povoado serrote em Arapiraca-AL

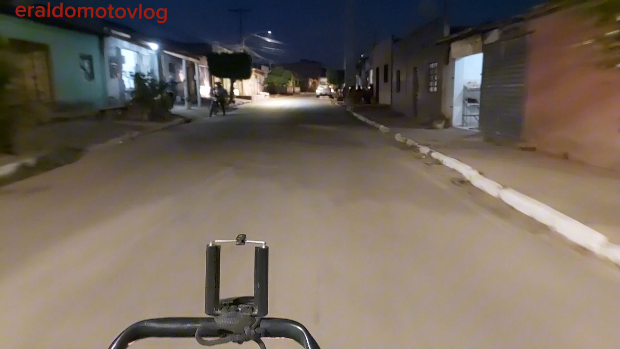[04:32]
que fica aqui muito próximo da nossa linda cidade de Arapiraca. Aquele povoado que eu fui levar o rapaz ali era o povoado Serrote.
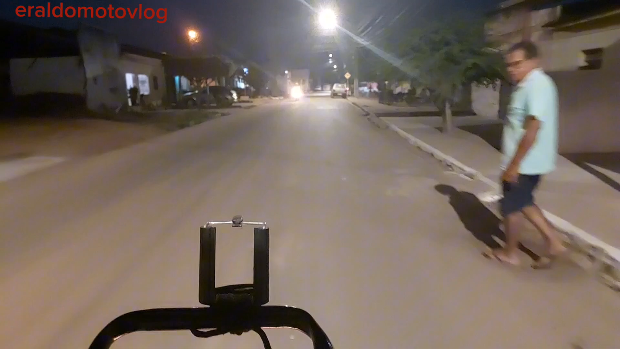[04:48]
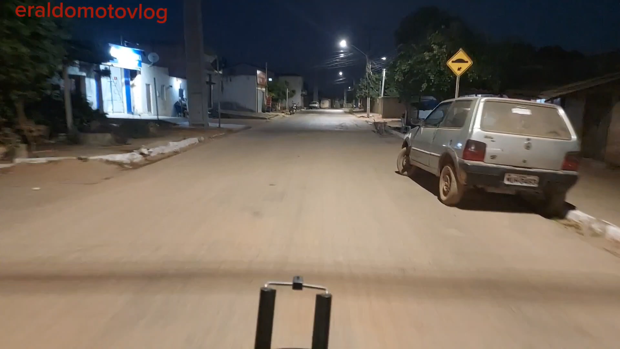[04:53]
Aí agora eu estou passando pelo povoado Fernandes, que fica a poucos quilômetros
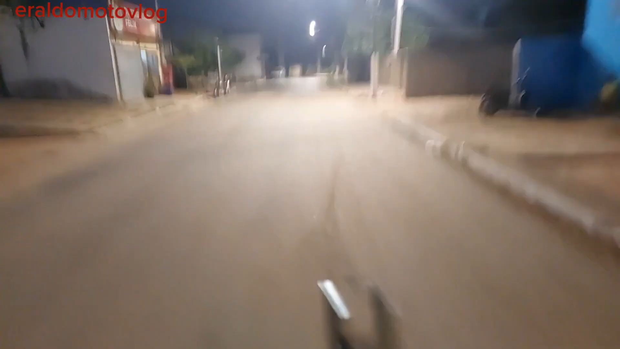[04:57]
da nossa cidade de Arapiraca, meus queridos irmãos. Me digam se vocês já passaram por aqui.
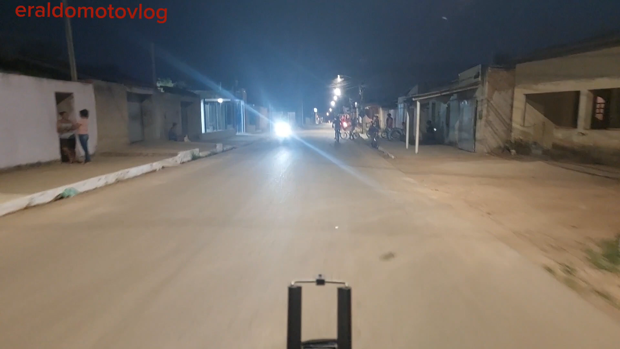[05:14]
Esse aqui é o povoado Fernandes, município da cidade de Arapiraca, Alagoas. É muita informação, né, meus queridos? Geraldo Motovlog, é informação demais, beleza?
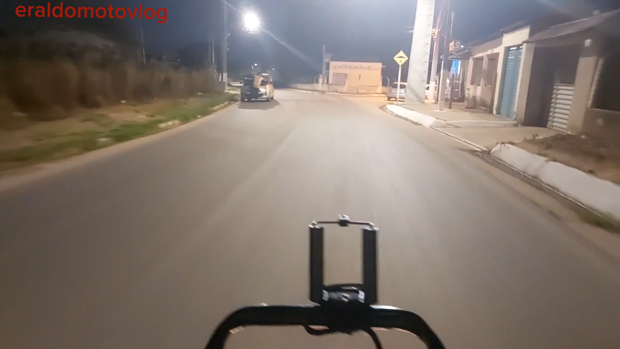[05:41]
Logo mais na frente nós vamos passar pelo Jardim das Palmeiras. É um conjunto habitacional, mas também é conhecido como Cidade de Deus.